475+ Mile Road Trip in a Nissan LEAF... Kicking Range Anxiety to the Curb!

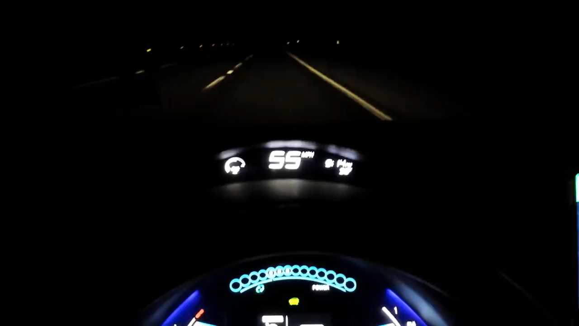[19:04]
So now I've thought I'd drop it down to about 55 because, you know,
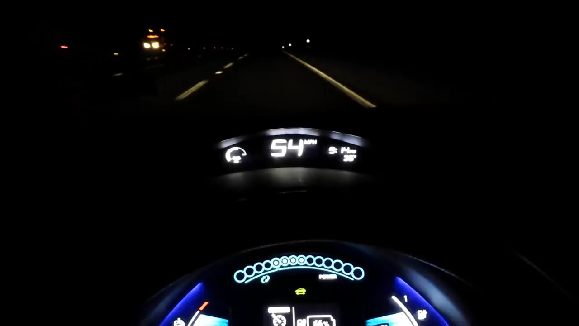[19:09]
this is the last stretch that all I got to do is just make it home less than 70 miles now. Uh, but the only thing that concerns me is the battery temperature. I am one bar below it getting into the red zone.